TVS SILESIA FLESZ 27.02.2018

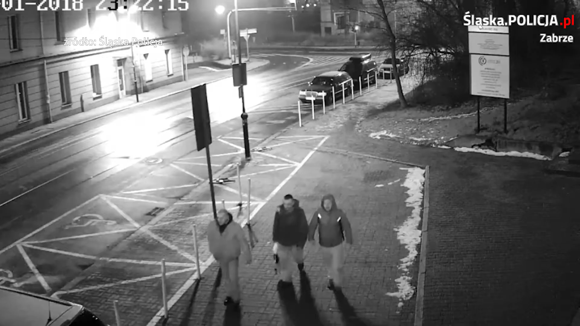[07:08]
niedaleko dworca PKP, trzej mężczyźni napadli na mieszkańca Gliwic.
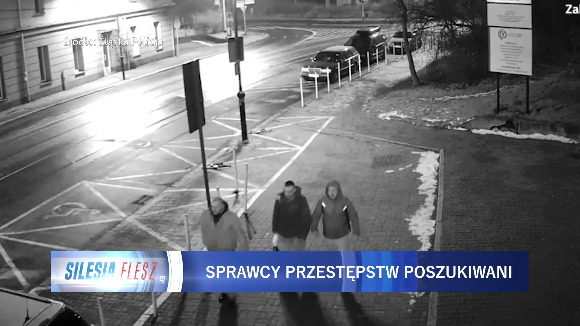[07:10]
Zaczęli go szarpać, a następnie ukradli mu telefon komórkowy, portfel z dokumentami i inne drobne przedmioty.
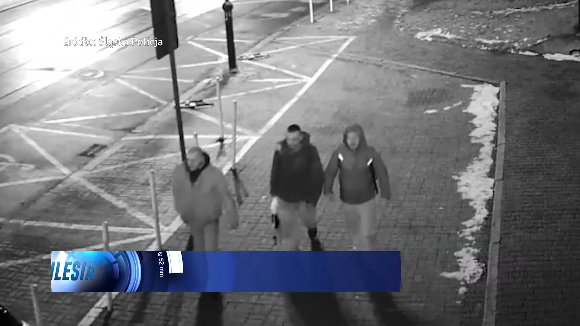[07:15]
Wizerunek podejrzanych zarejestrował monitoring. Teraz policja prosi o pomoc wszystkich, którzy rozpoznają sprawców o kontakt.